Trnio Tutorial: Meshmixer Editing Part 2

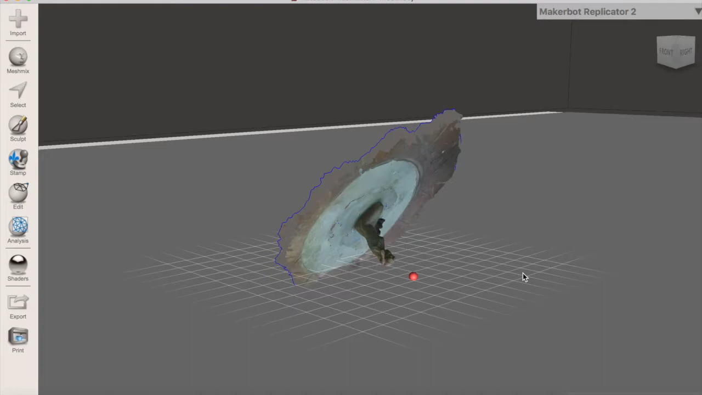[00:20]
Once your file is imported, click Edit and Transform in order to turn it right side up. It's important that your object is sitting
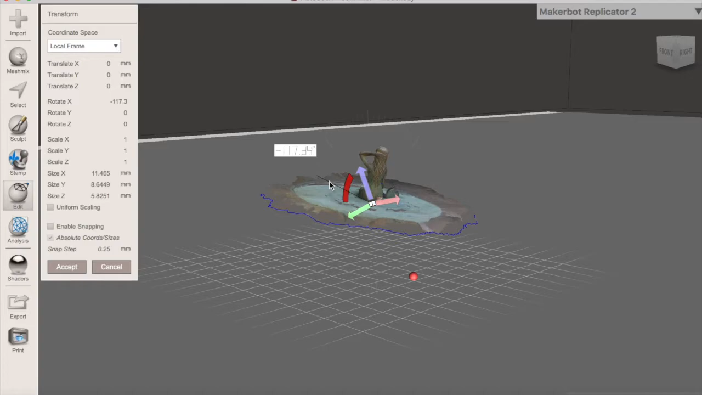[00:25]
evenly flat because we will be using a Plane Cutter in order to remove the unwanted areas.
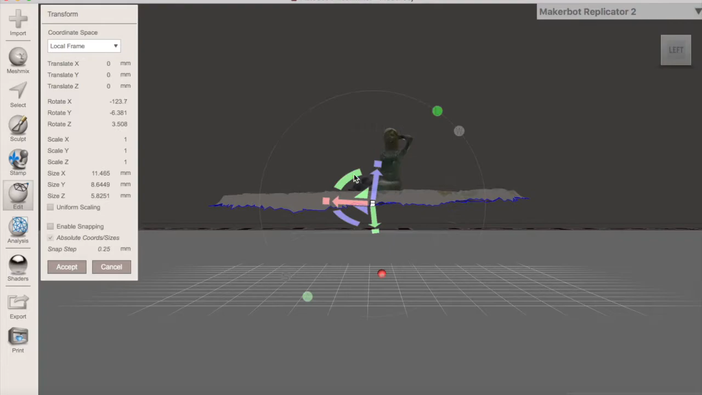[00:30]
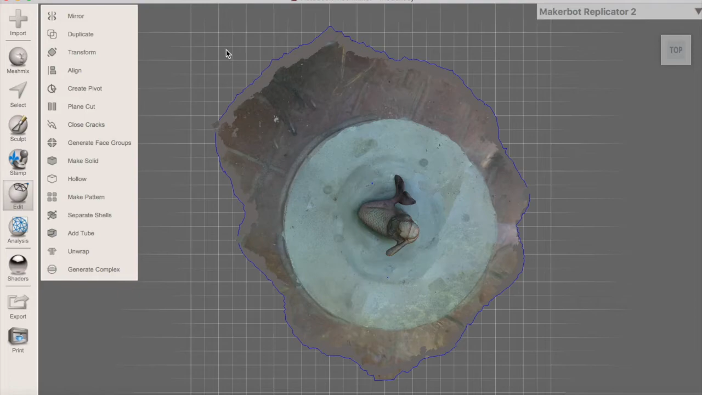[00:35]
From here, I used the Select tool to get rid of the larger surrounding area so when I am using the Plane Cutter, it is easier to see exactly what I am cutting out.
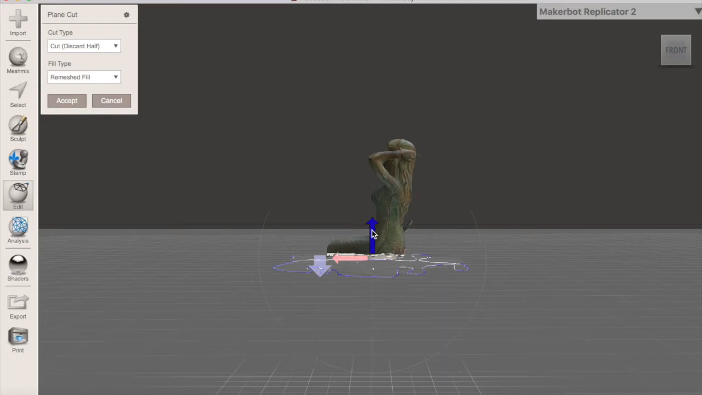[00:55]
From here, all you need to do is just make sure that the bottom part of the scan is selected and use the purple arrow
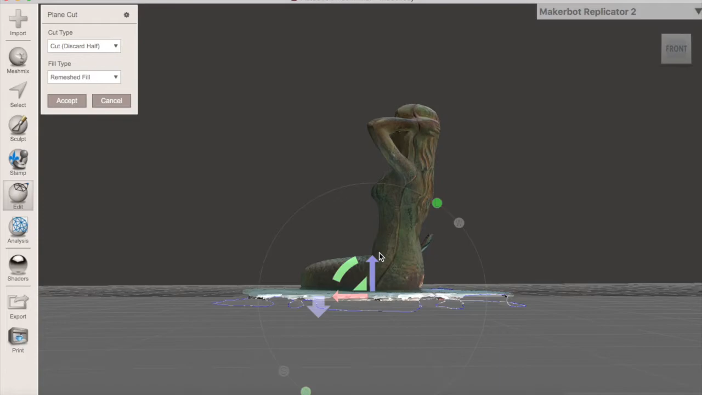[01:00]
to drag your plane to the border between your object and the unwanted surface, then click Accept.
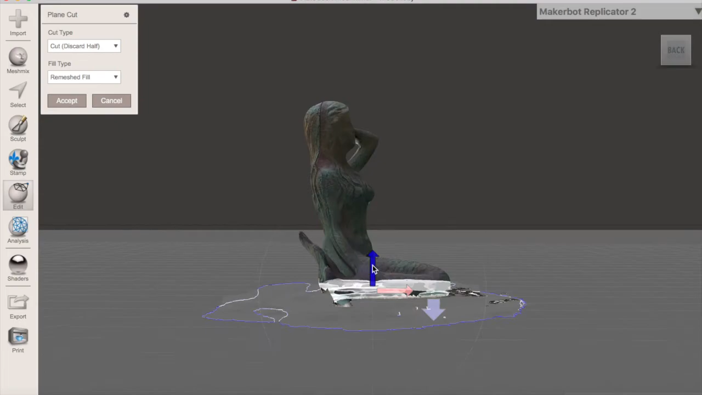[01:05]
You may need to do this once or twice to make sure that the whole unwanted area is gone,